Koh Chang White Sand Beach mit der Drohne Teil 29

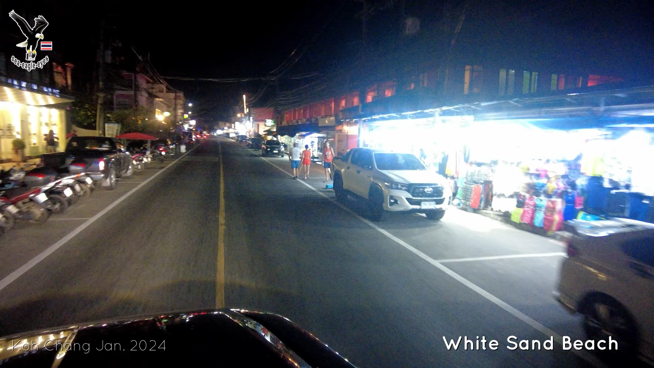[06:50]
Hier kann ich jetzt nicht mit der Drohne, ey, jetzt bin ich ja mal ganz raus aus dem Auto. Da unten ist meine Kleine. So, das ist White Sand Beach. Wir haben jetzt, wie viel Uhr, what time have you have?
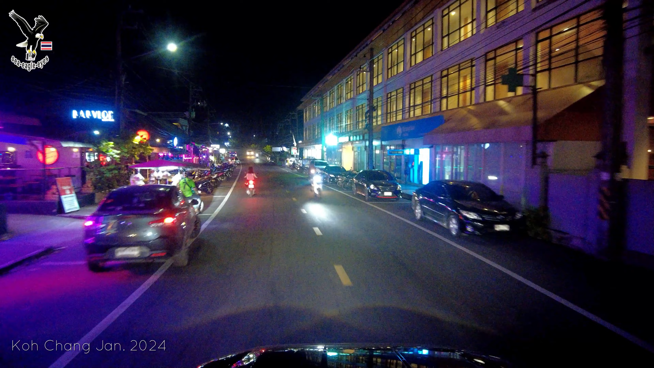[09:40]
Übrigens, hier gibt es auch überall Cannabis.
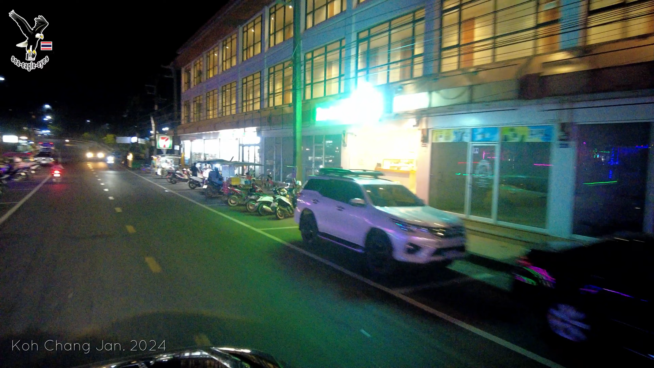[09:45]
Fachgeschäfte. So, und jetzt kommen wir hier schon raus.
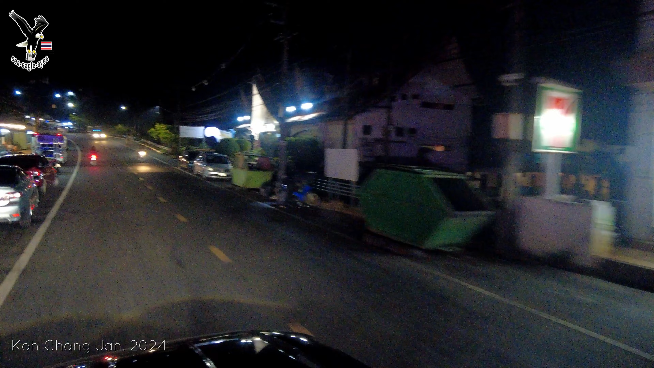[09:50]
Ah, hier ist noch mehr. Hier ist ja der Bär los.
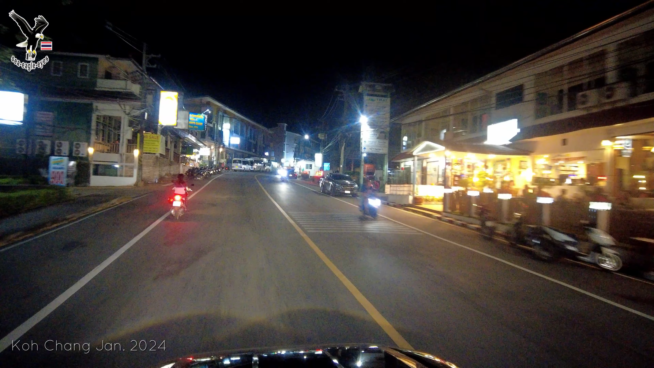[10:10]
Da haben wir einen Roller vor uns.
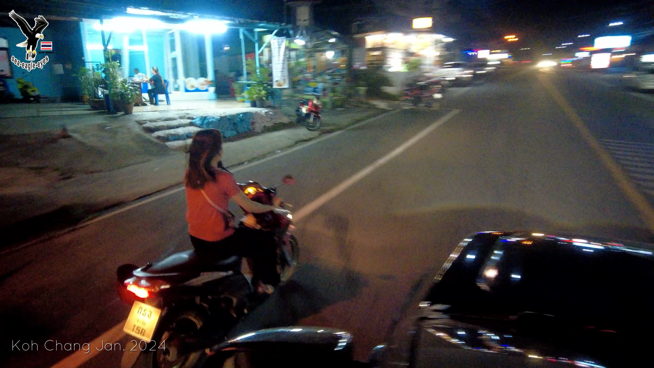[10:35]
Ja. Wiener Fans.
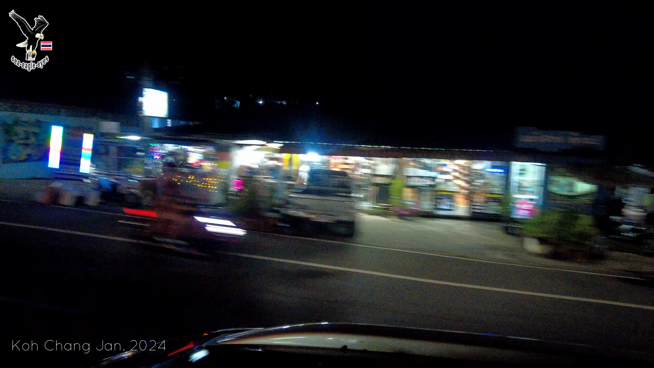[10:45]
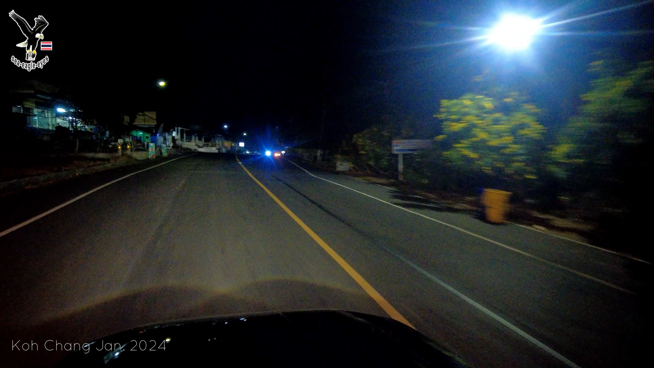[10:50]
So, jetzt können wir langsam einpacken. Hier ist ja nichts mehr. Ja, liebe Zuschauer, kommt nach Koh Chang.